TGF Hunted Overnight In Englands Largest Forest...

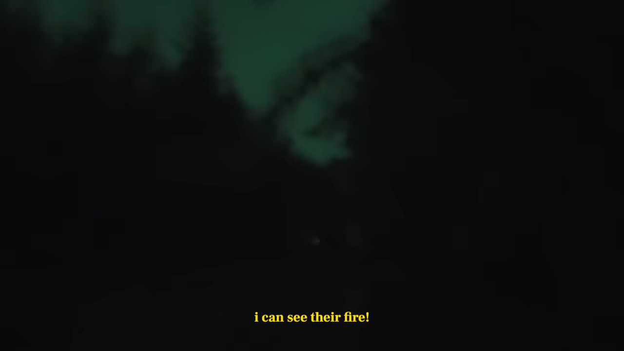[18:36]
Bro, I can see their fire.
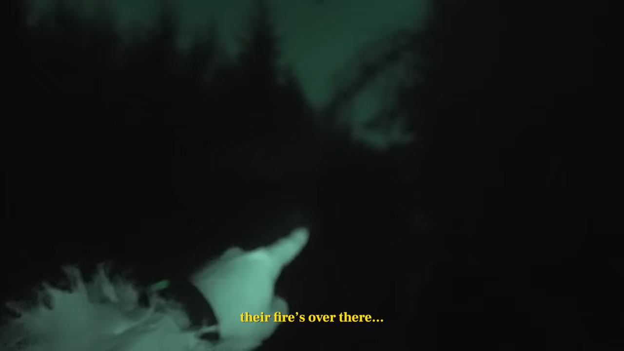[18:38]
Their fire's over there.
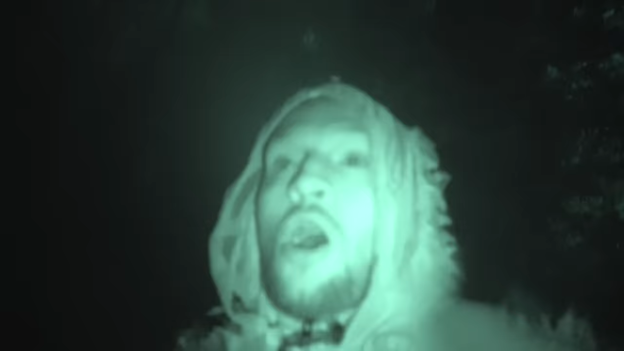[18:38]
I'm gonna keep my distance right, and I'm gonna turn the radio on and throw it near them.
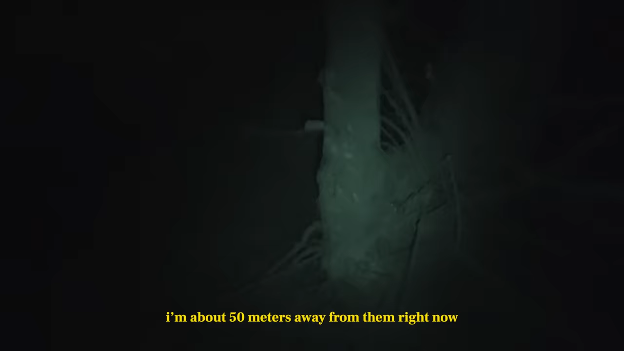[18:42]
I'm about 50 meters away from them right now.
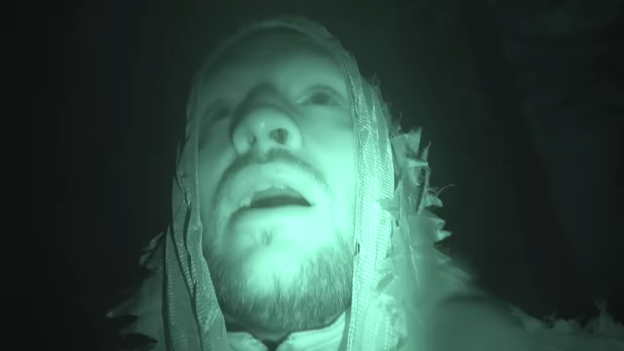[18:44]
I can see them. I'm gonna hide behind a tree. This is really fucked up.
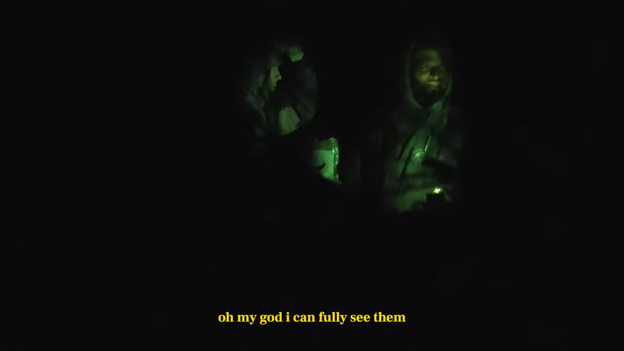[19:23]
Oh my god, I can fully see them.
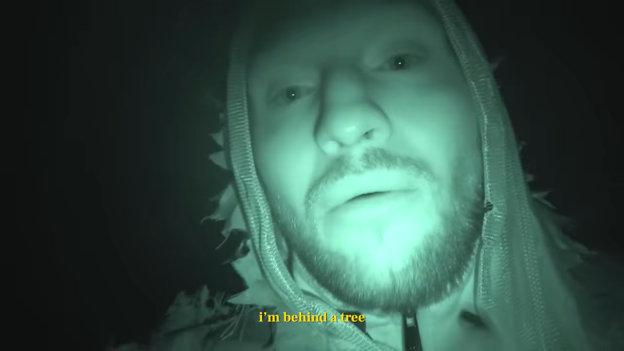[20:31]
I'm behind the tree, and there's no way they're gonna see me with this ghillie suit on. Extra camo.
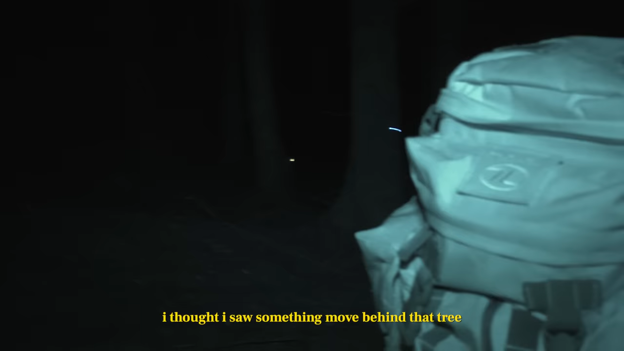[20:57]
I thought I seen something move behind that tree.
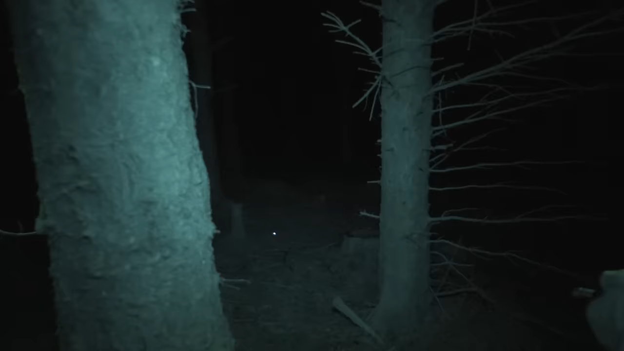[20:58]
I swear I seen him running off down there.
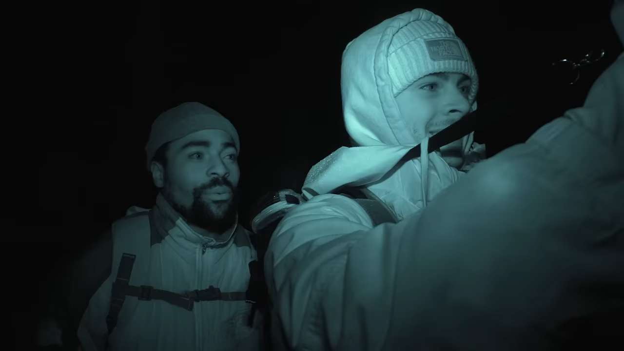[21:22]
We need to go after him, you know.
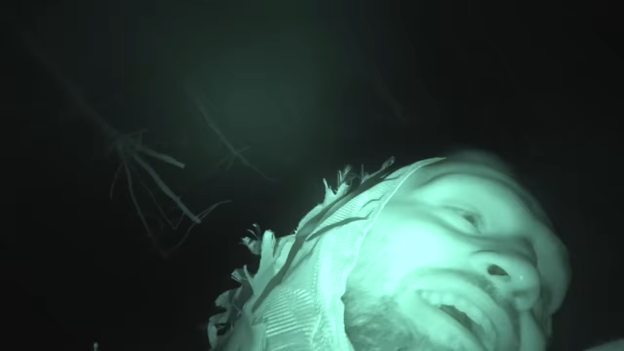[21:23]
Can you see the light to this camera?
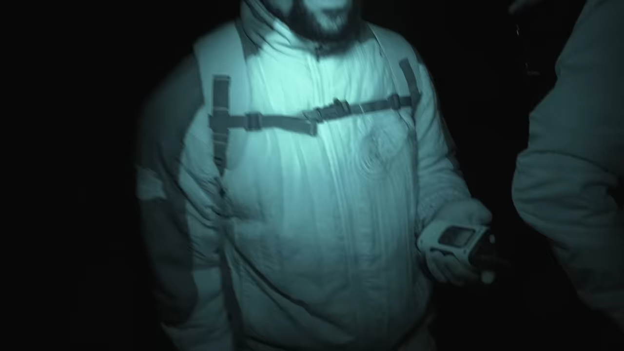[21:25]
Bro, I've been looking at you for about 5 minutes. Bro, creeping back and forth. We've been looking at you for a good 5 minutes, bro. Yo, tell him to just star jumps, yeah. All I'm saying, yeah, is just do star jumps, yeah. We can tell you how many you've done. Do star jumps right now, bro. How many did I do?